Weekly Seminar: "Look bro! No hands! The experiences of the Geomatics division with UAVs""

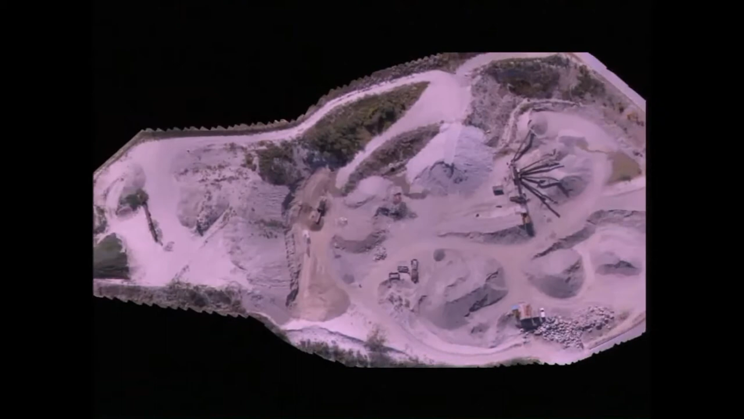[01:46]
We're speaking about an accuracy of 10 centimeters, so you can really do many things, like measuring volumes in mining, for example, or in quarries and stuff like that.